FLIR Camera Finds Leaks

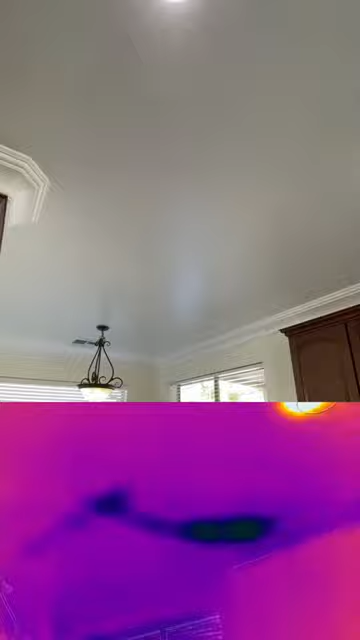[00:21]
I confirmed this with the moisture meter, but check the thermal imaging out. Pretty bad.